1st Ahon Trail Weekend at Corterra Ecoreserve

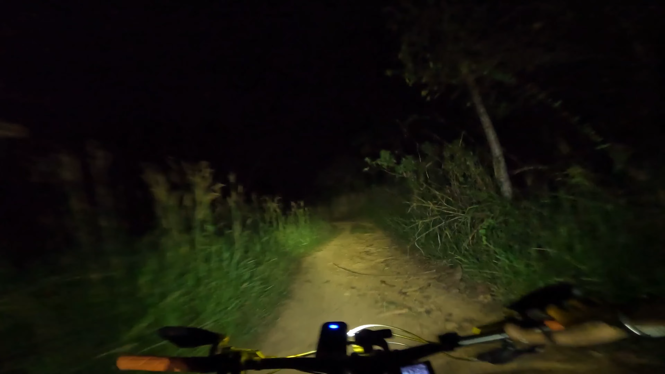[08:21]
Alright, night ride sa gabi. Ahon Trail Weekend Edition. Malamig, matigas na utong ko.